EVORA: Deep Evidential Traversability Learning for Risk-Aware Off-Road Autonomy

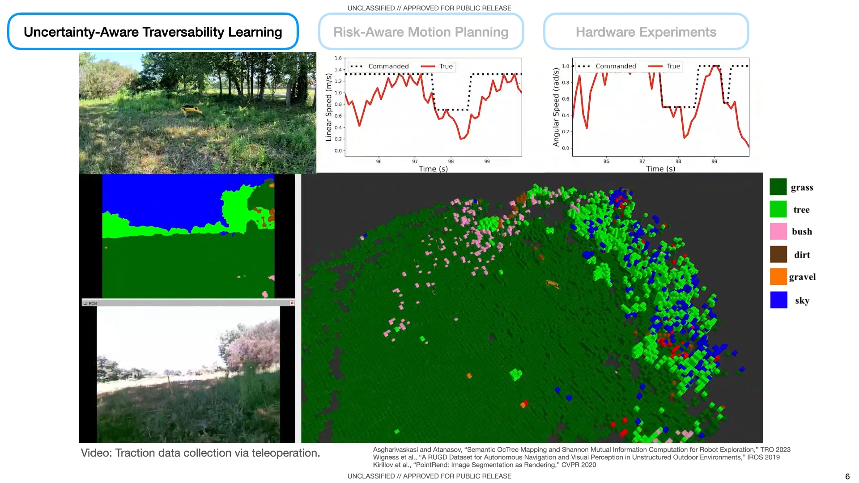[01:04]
the terrain semantic and elevation features were obtained by building a semantic octomap that
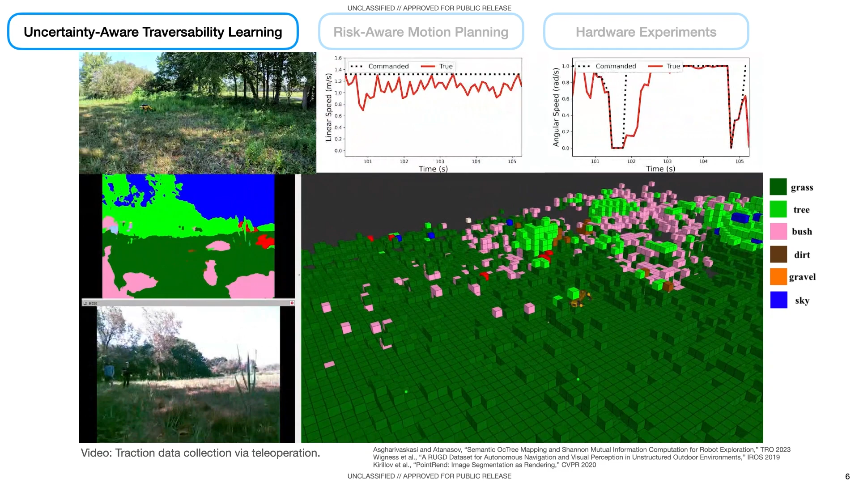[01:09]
fused semantic point clouds obtained from projecting image semantics onto lidar points during data collection we drove the robot over interesting terrains and recorded the commanded velocities and the true velocities
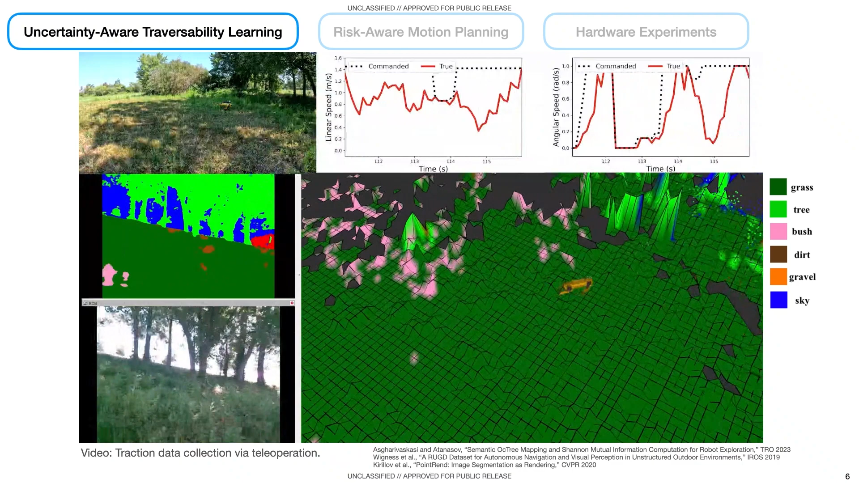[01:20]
achieved by the robot as shown on the top notice that the robot could not always achieve the desired velocities and could only cover a limited area after